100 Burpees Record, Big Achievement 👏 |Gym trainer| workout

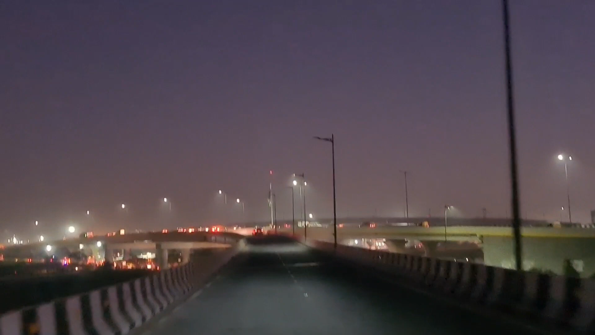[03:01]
क्योंकि ये रोड लगती इतनी ज़्यादा सुंदर है, लेकिन थोड़ा सा टाइम लग गया मुझे कैमरा निकालने में, तब तक पीछे वाला व्यू तो चला गया। लेकिन चलो कोई नहीं, यही कैप्चर हो गया। तो देखो ये फ्लाईओवर और ये लाइट्स ना बहुत ज़्यादा अच्छी लगती है। और फिर काम करके घर की तरफ वापस आ गई।